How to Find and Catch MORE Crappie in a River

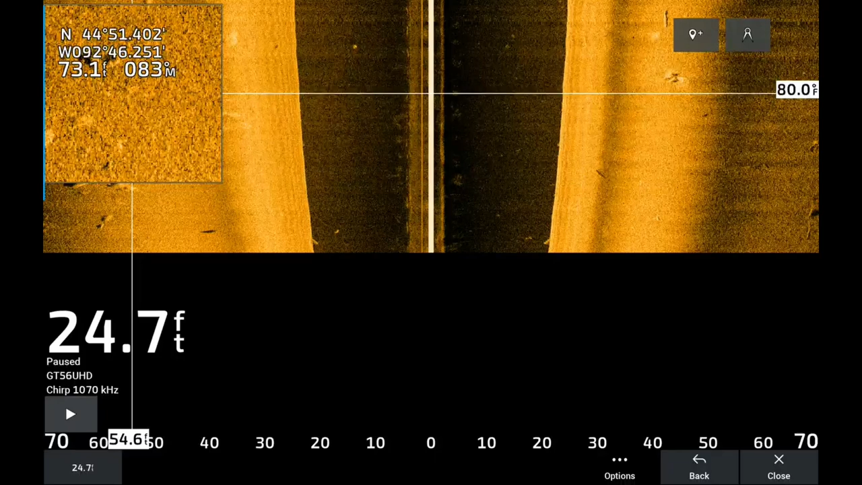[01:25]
On screen: depth 24.7 ft
So we're gonna be doing that. And then also I wanna talk about jig sizes, because fall rate is super important this time of year to trigger a bite.
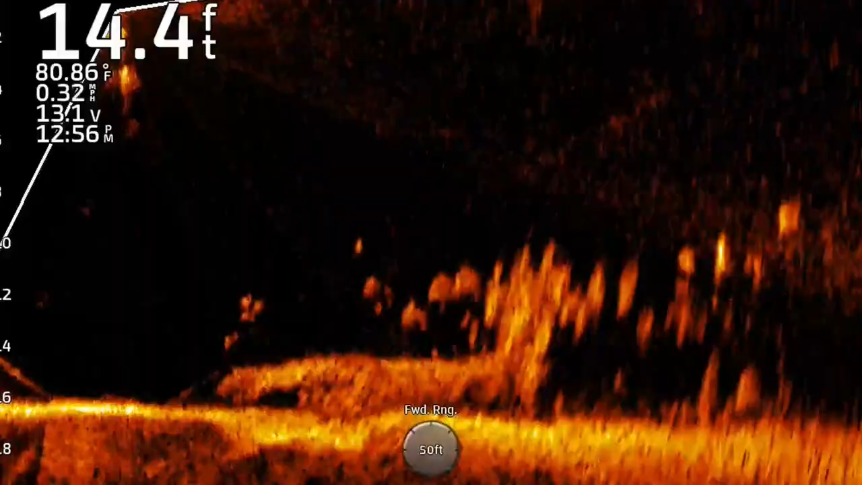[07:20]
On screen: depth 14.4 ft, water 80.86°F, speed 0.32 mph
It's a big old lay down right there. And we're gonna see if we can pull a crappie or two off it.
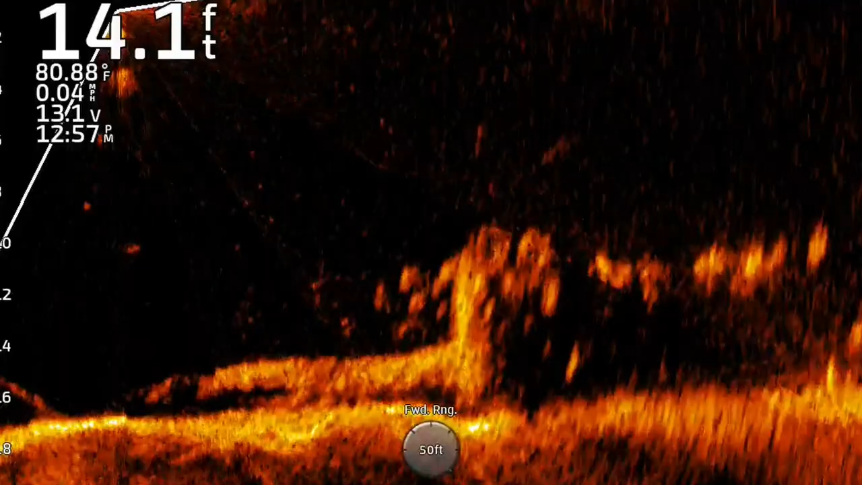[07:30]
On screen: depth 14.1 ft, water 80.88°F, speed 0.04 mph
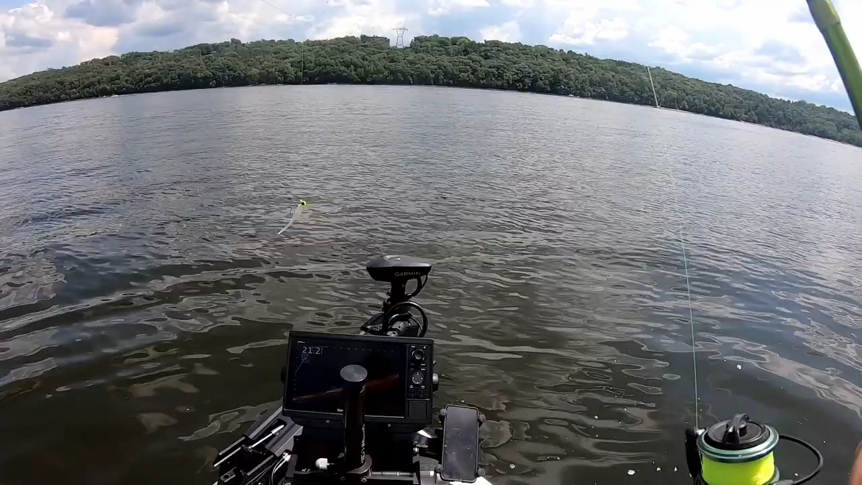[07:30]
The biggest thing with this is if you're fishing a new body of water, or in this case, a new stretch of water, I've actually never fished this side of the river this far south, you're gonna have to take some time with side imaging.
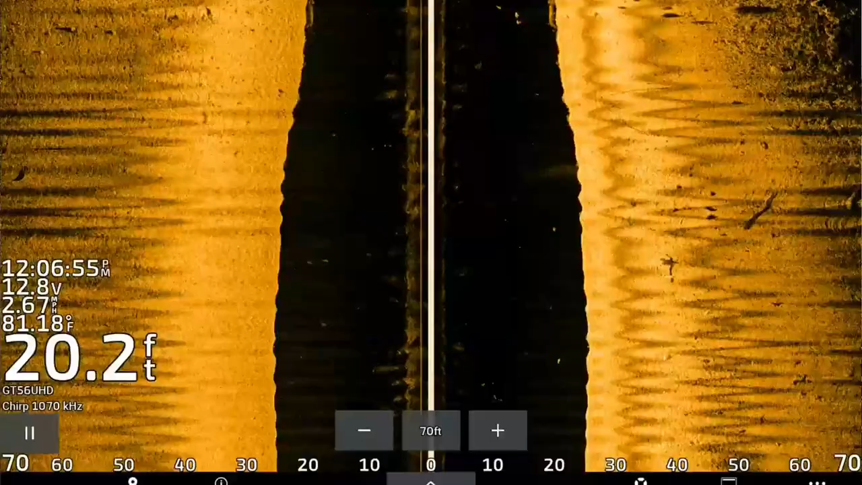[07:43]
On screen: depth 20.2 ft, water 81.18°F
And this is why I always recommend, even if you're buying, you know, even if you only have like 300, 350 bucks, buy something with side imaging.
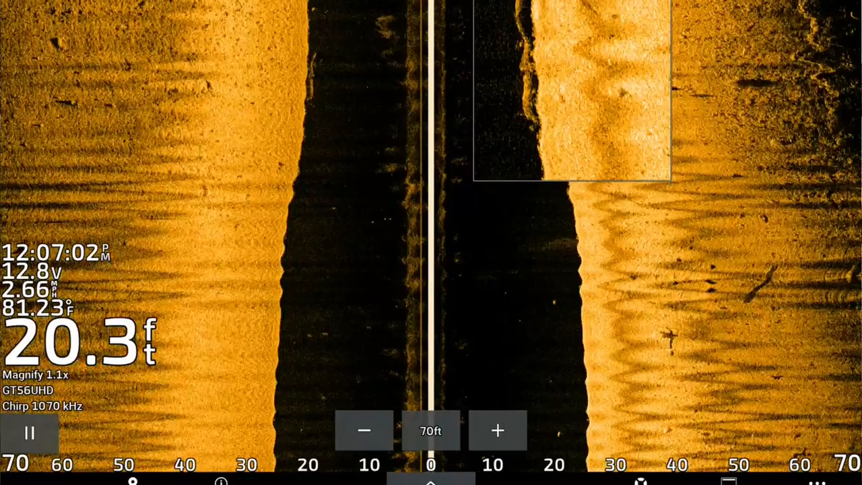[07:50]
On screen: depth 20.3 ft, water 81.23°F
If that means you gotta buy a used unit, then do it.
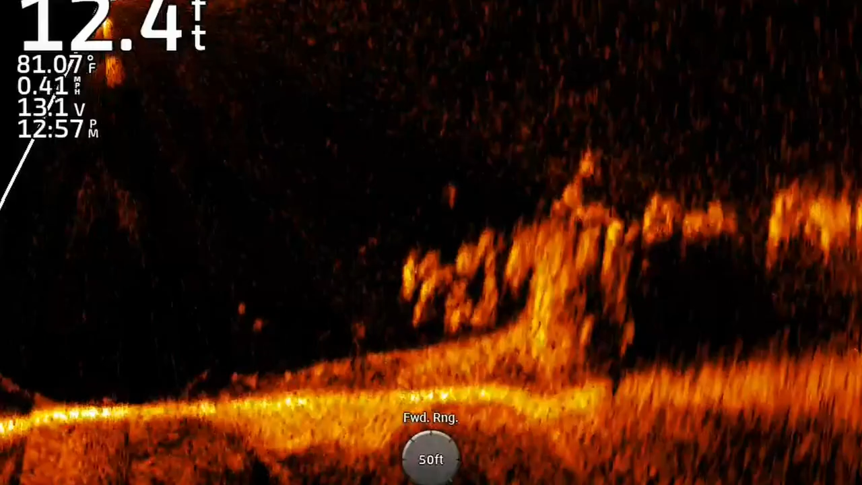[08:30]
On screen: depth 12.4 ft, water 81.07°F, speed 0.41 mph
On the downstream side of any piece of cover like that, most of those fish, I don't know if they're all going to be rock bass, but most of them are on the back side of this lay down.
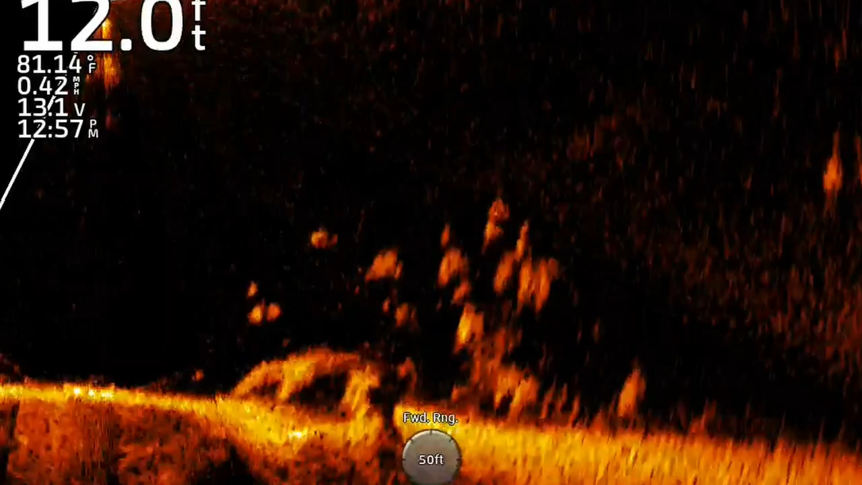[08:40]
On screen: depth 12.0 ft, water 81.14°F, speed 0.42 mph
Make a few more casts in here. If we don't pull a crappie out, we'll move.